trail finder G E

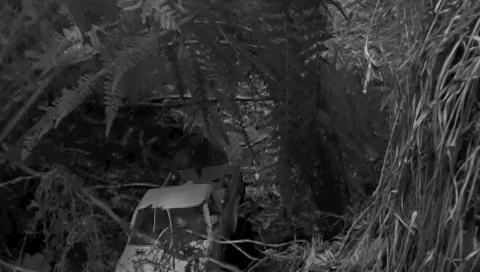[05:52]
Plus it's dark enough here to where it's actually. Now I can see it. You're good.
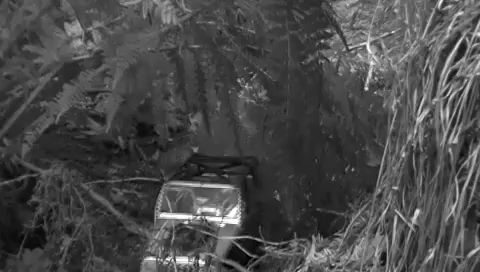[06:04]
Well, it's nice having lights I can see under there.